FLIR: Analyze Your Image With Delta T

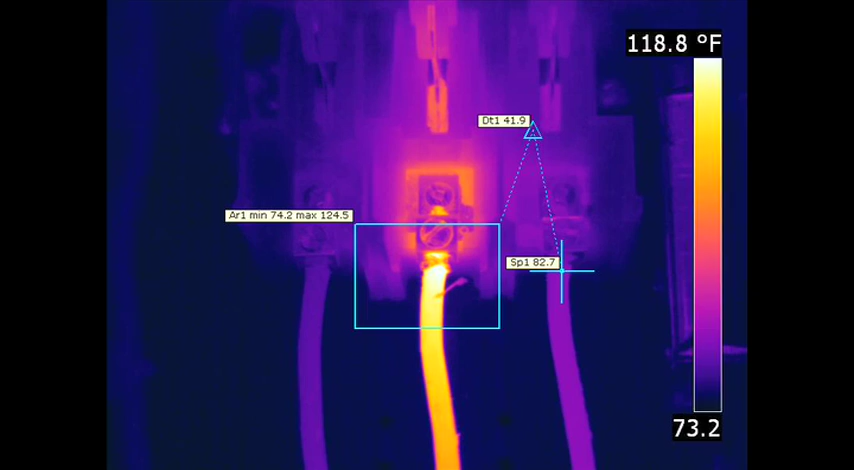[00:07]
On screen: scale top 118.8°F
Delta is a common tool for analysis in thermography. Delta shows the difference in temperature between two similar components, or versus a reference.
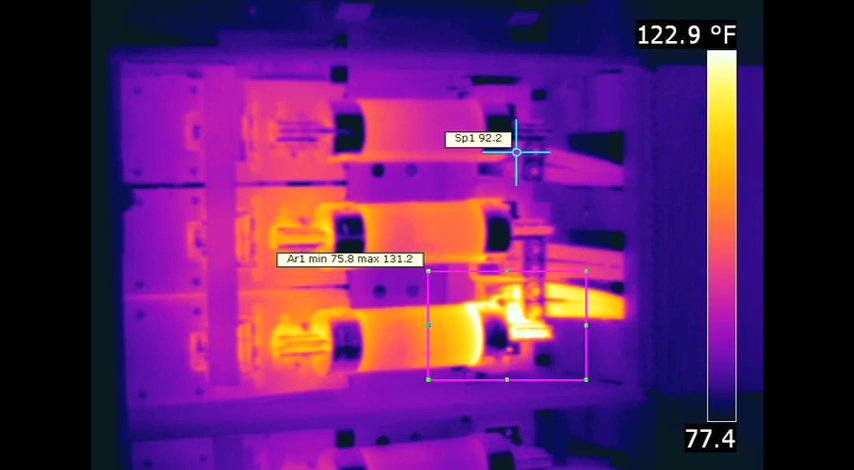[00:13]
On screen: scale top 122.9°F
Often times thermographers will set up a severity criteria based on delta.
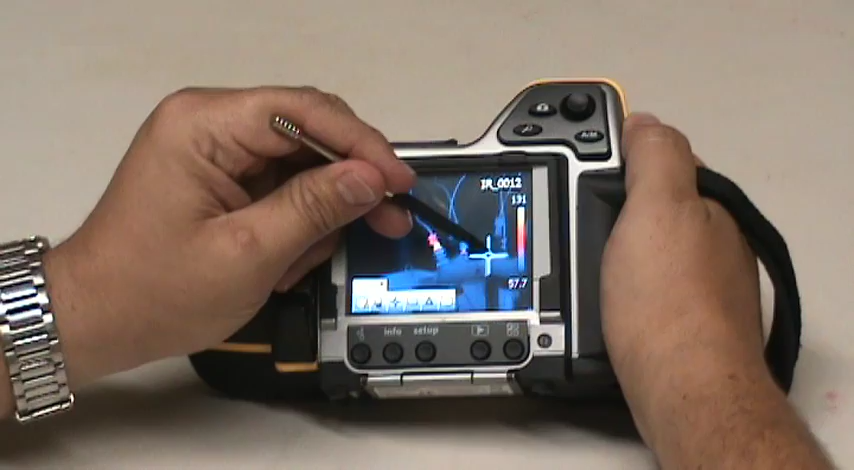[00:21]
Working with delta on the T-series camera is quite simple. After taking your thermal image, you tap to set up the two points you'd like to compare.
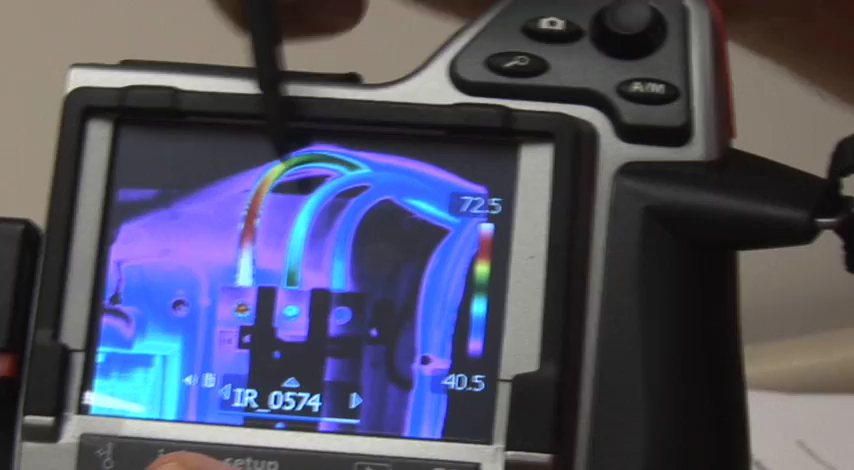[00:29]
In this example, you can see we have two points set up,
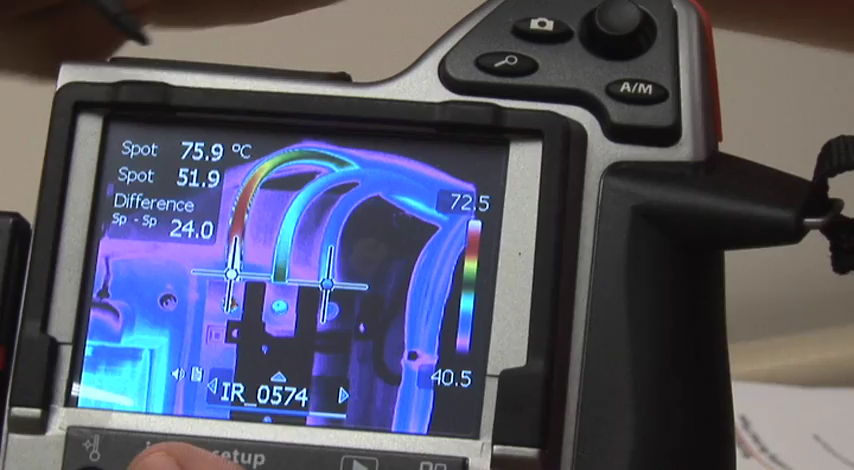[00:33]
one reading 75.9 degrees Celsius, and the second 51.9 degrees Celsius. The difference is displayed for us, telling us that there is a 24 degree difference between the two points.
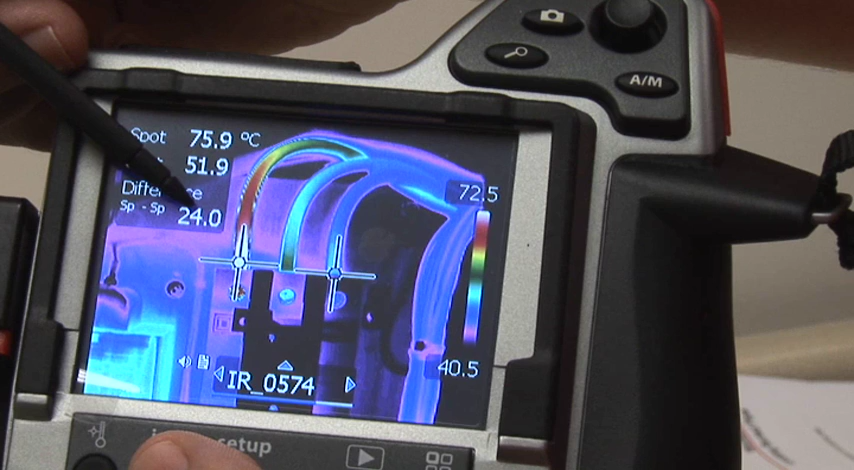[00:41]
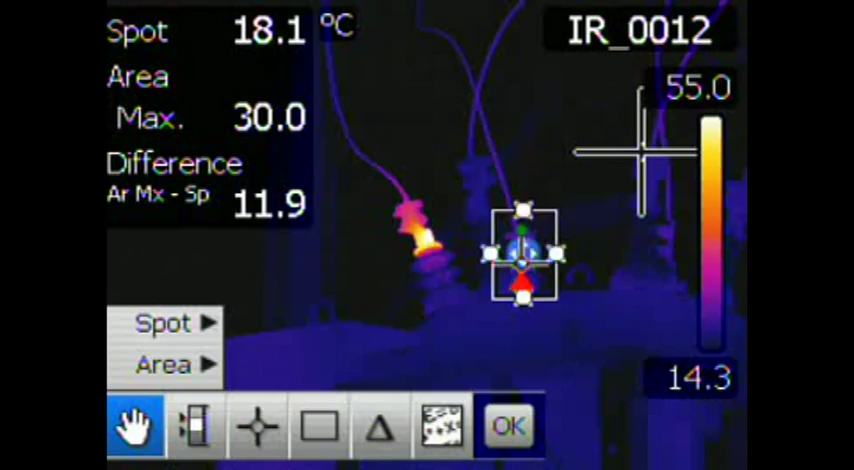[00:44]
On screen: spot 18.1°C
In this image, the difference is 39.9 degrees Celsius. The saved image can be downloaded to a PC,
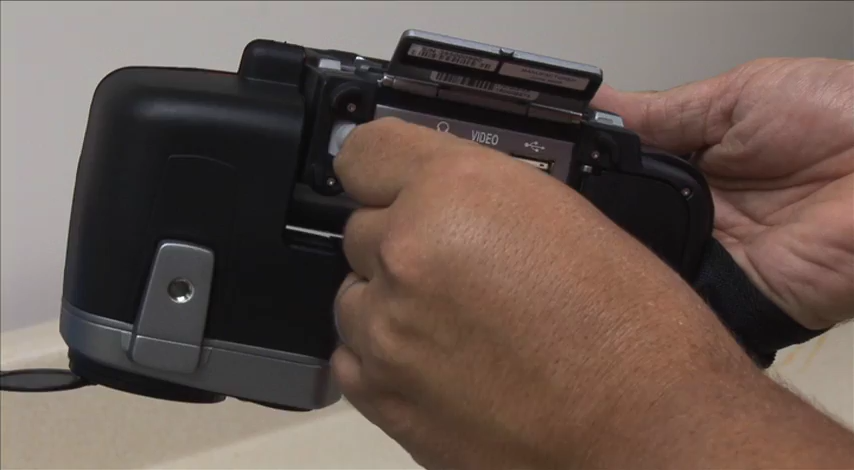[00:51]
and brought into a report that has conditional formatting for formulas. A standardized severity criteria from NIDA helps thermographers determine whether or not a component is running normally, whether it should be investigated, or if it is in need of critical repairs.
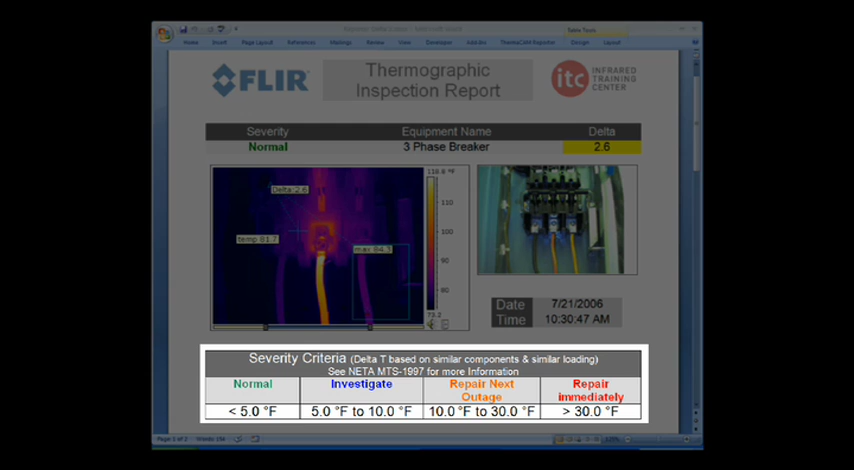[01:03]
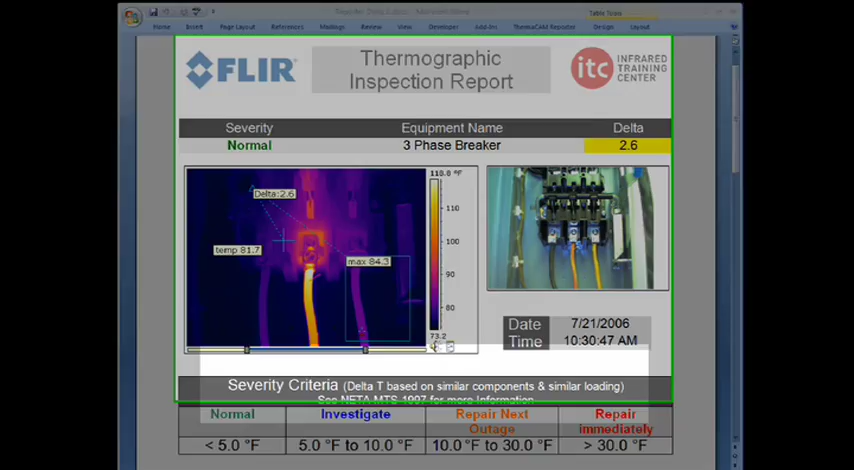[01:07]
The top section of the inspection report will automatically update as we move our area box and reference point. Currently, the report reads normal, since the delta is 2.6. When we move the area box to this hotspot, and then adjust our reference point, you can see the severity level move up to repair immediately, as the delta is 45.4. As you can see, a thermal camera with delta functionality provides a great value to your thermal inspections.